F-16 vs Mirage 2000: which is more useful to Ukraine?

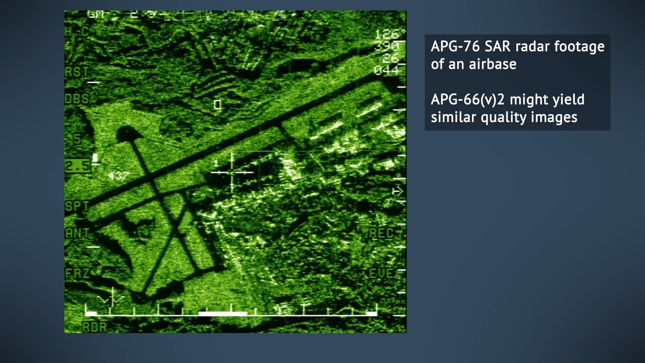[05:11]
In essence, the F-16 might be able to use its radar to see a synthetic image of a ground location and to keep tracking objects on the ground.